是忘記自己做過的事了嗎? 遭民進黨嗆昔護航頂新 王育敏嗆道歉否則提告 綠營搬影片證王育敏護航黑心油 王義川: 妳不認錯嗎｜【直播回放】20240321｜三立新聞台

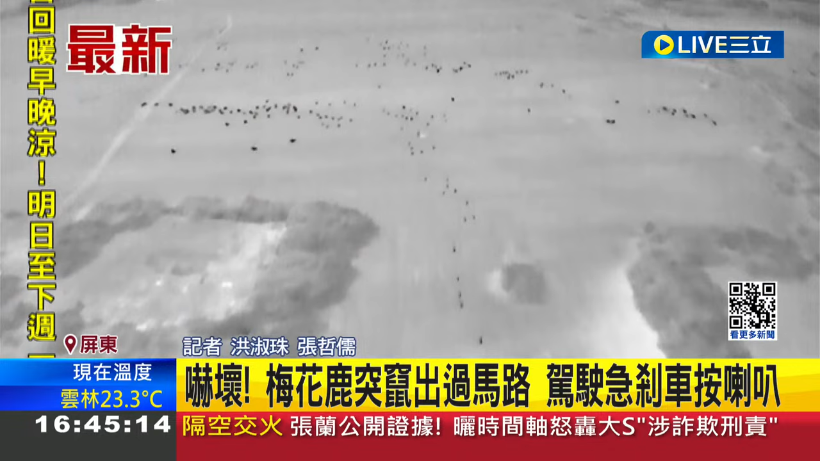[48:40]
也需要開始去租水草而遷移那麼以肯晚處所監測的畫面包括了晚上呢可以看到大批的梅花路就在
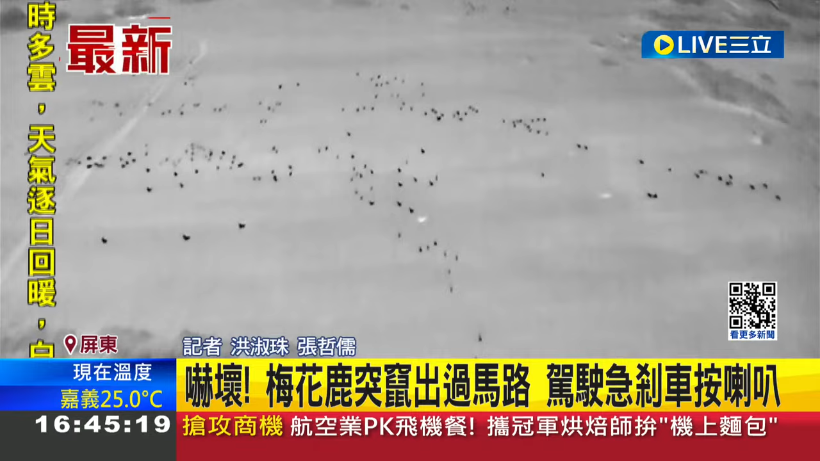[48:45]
草原上面奔跑那麼透過夜間以及白天的監測畫面可以看到目前在肯丁的梅花路
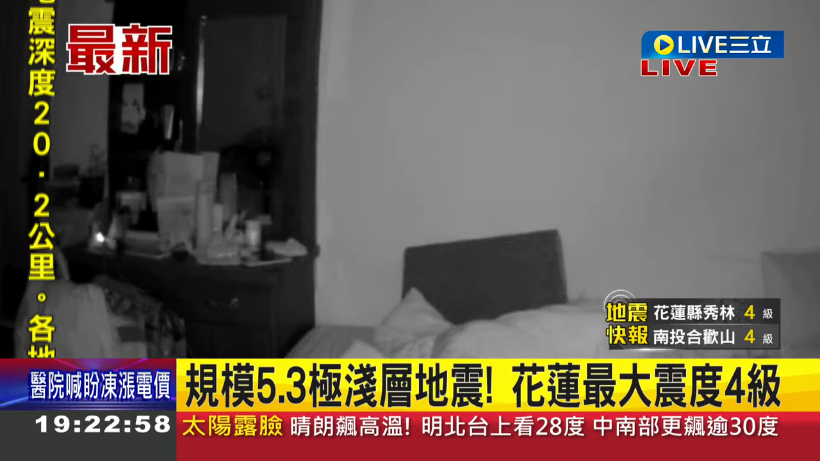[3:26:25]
呢前2秒鐘的時候有發生地名房子接著就開始搖晃但並沒有特別害